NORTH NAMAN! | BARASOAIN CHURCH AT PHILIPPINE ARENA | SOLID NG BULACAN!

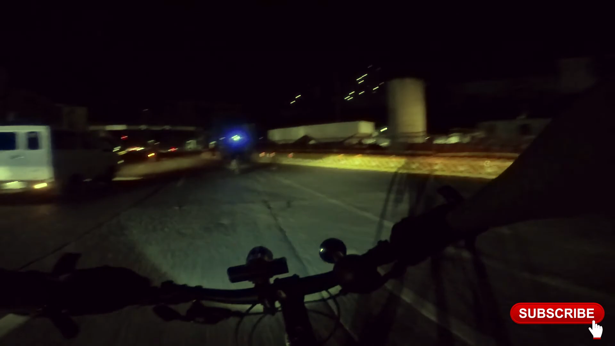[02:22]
Ginagawa pala yung daan dito. Pamunyos na. Yun, malapit kami sa monumento. Tataas tayo dyan, ha? Diba? Tataas tayo dyan, pa-index eh. What? Oh. Sige, senyas ako.
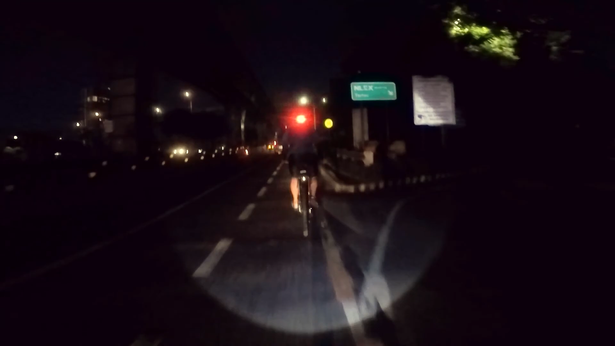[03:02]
Palabas. Monumento Circle na kami. Ayan, kikitain namin dito si Brother John.